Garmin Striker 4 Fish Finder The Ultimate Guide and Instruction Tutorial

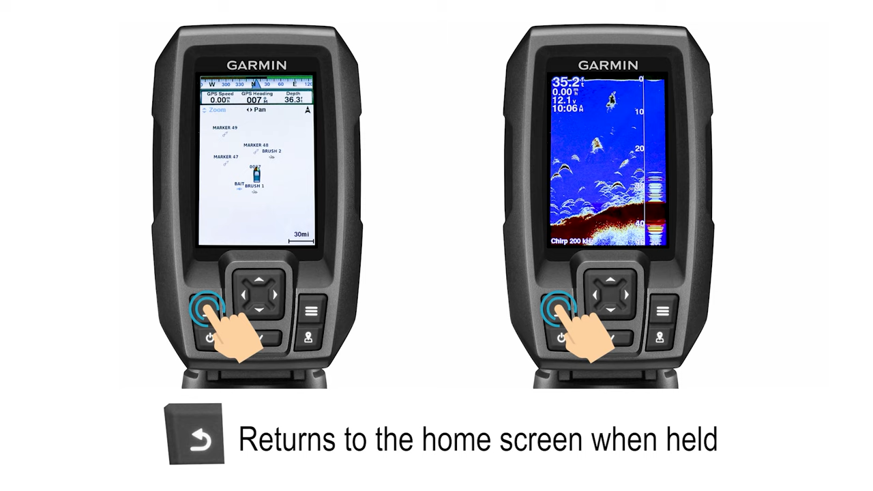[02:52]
if you hold the back return button, regardless of the screen you may be on, you'll automatically be taken directly back to this home screen.
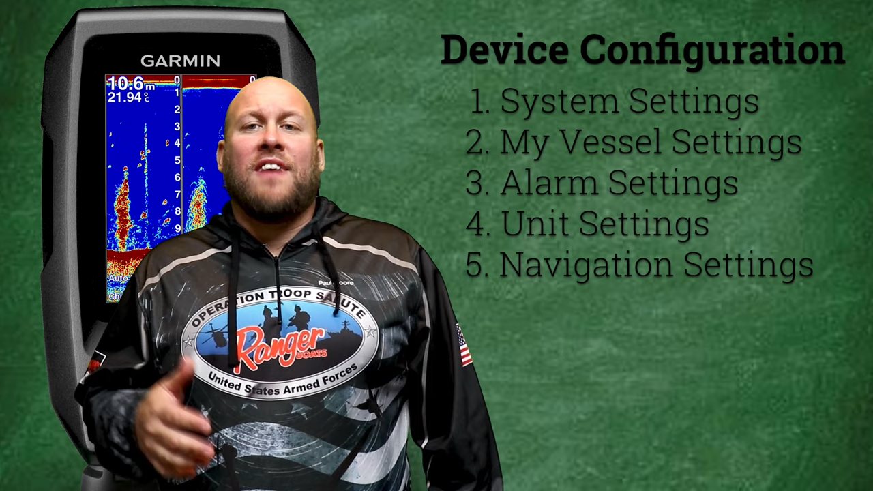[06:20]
On screen: depth 10.6 m
Specifically, we're going to be going over system settings, my vessel settings, alarm settings, unit settings, and navigation settings. First, we'll look at the Garmin Striker system settings.
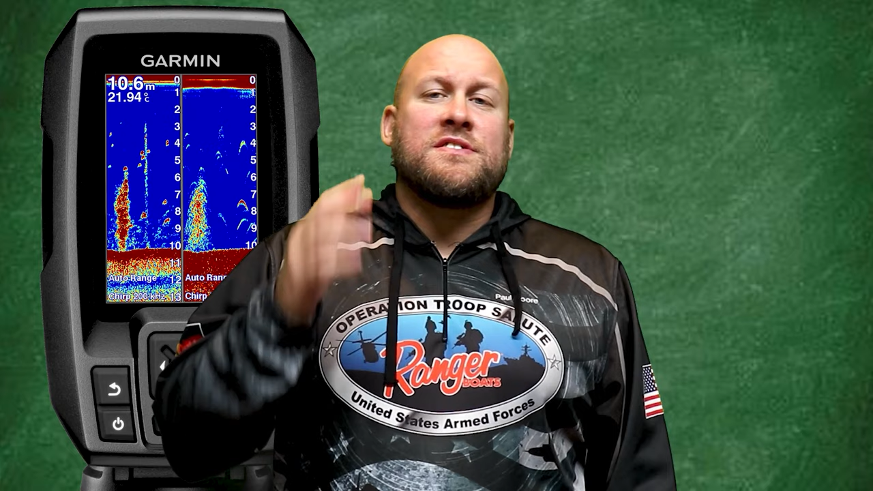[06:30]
On screen: depth 10.6 m
Starting from the home screen, let's scroll down and select settings. Here we'll have the ability to adjust settings within the system,
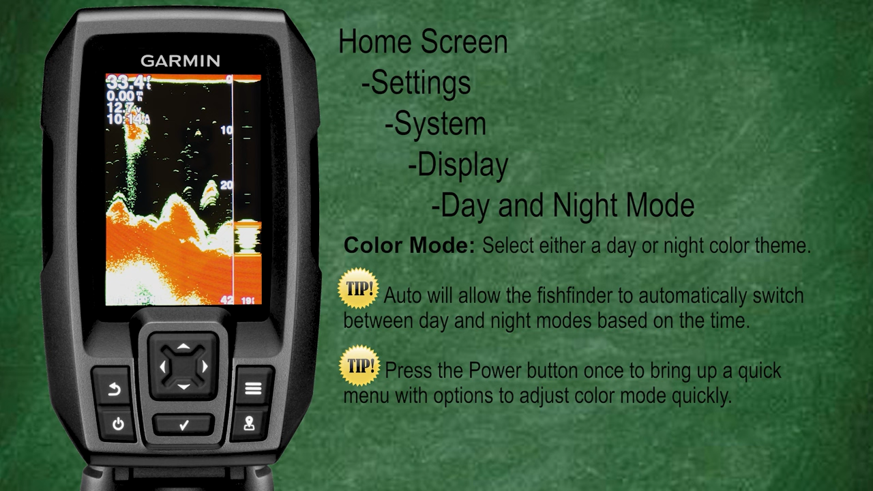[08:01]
The daylight mode displays the screen with brighter white backgrounds to help make the screen easier to see and read during bright daylight conditions, while the night mode displays the screen with darker black and blue backgrounds to help make the screen easier to see and read during dark night conditions. Beeper settings are pretty simple.
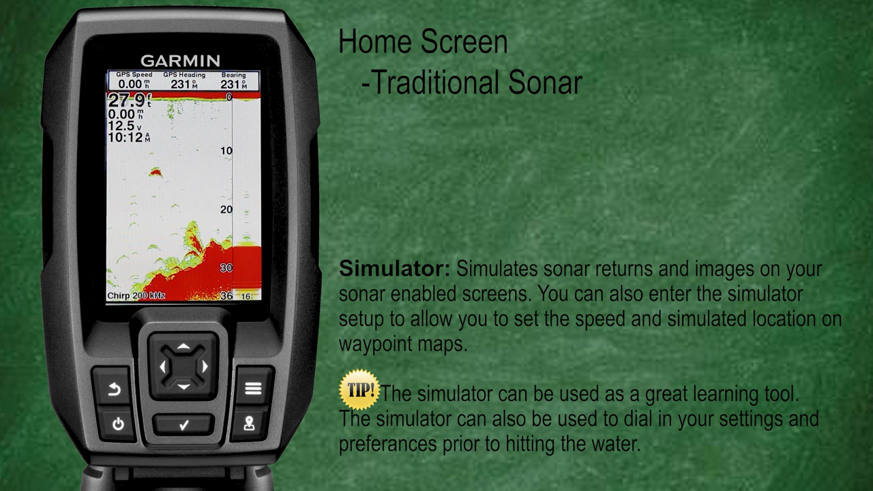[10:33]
This is a great environment to learn how to navigate menus and try different color palettes and options within the settings to really dial in what suits your need. The best part is, all you need is a power source for your fish finder, and you can learn and adjust all of your settings from the comfort of your own home. The simulation mode also gives options through the setup feature to determine pertinent information like vessel speed for use in GPS simulations,
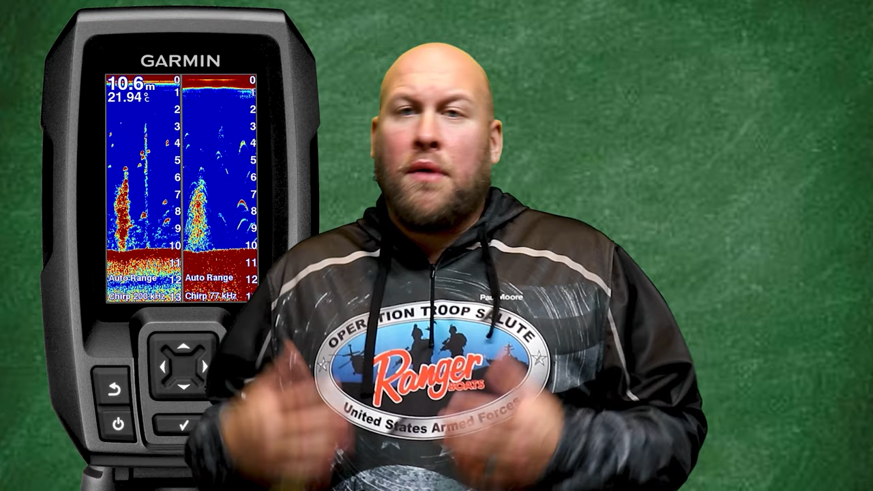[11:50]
On screen: depth 10.6 m
Now we're going to look at alarm settings. Next, under the settings menu, let's select alarms.